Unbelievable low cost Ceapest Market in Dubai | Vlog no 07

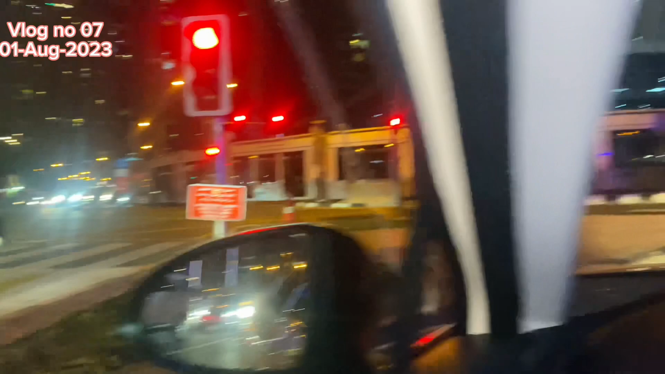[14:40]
ट्राम का सिग्नल क्रॉस करन दा बहुत वड्डा फाइन है लगभग 20-30 हज़ार दिरहम सो बी केयरफुल